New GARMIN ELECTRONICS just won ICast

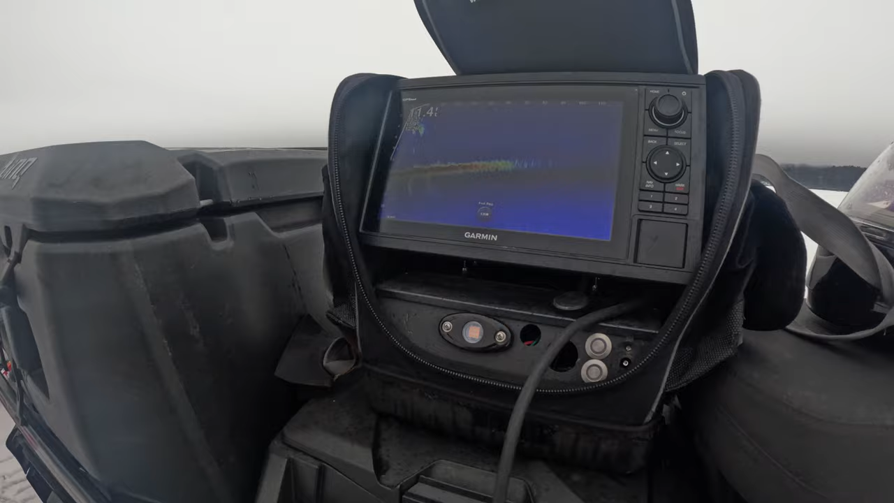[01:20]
and I'm panning around and forward, and you're seeing some fish at like 60, you're seeing some at like 90. So yeah, there's a school at 60 moving,
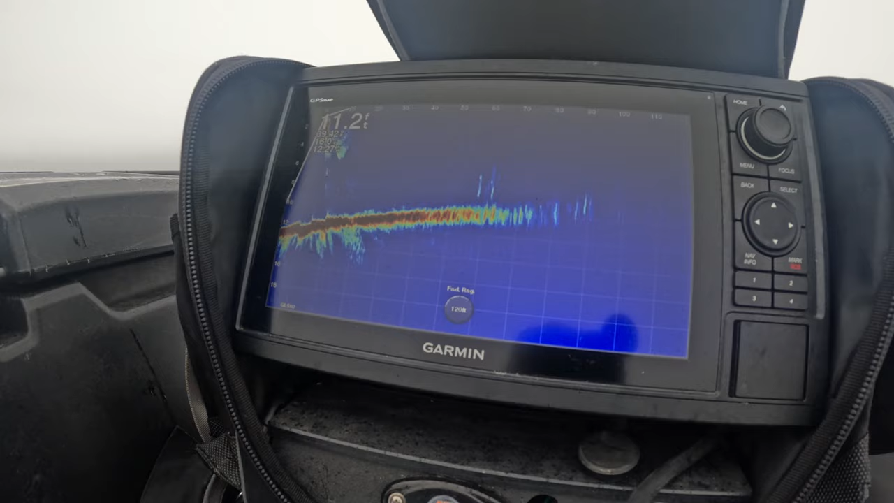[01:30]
and there's a school at 90, both in that direction behind me.
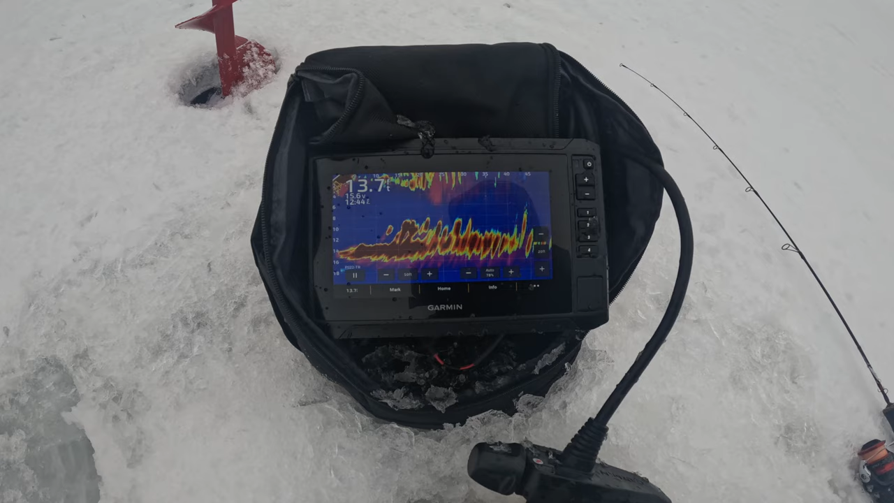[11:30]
If you see me twist this, okay, there's no fish there. I'm gonna twist it. Oh, there it is. Nice school right there. They're anywhere from 10 feet away to 30 feet away. So I'd probably wanna go about 20 to 25 feet and get in the middle of them.
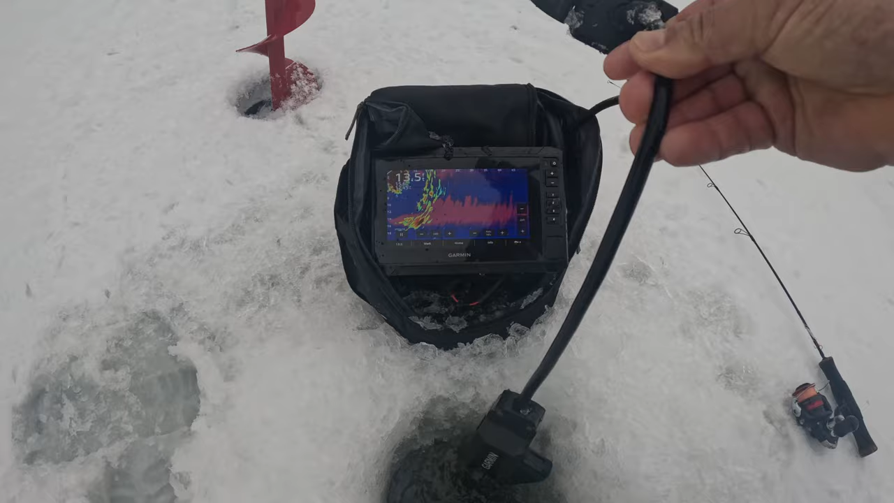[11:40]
I'm gonna lift this up, look at the direction. All right, it's right there.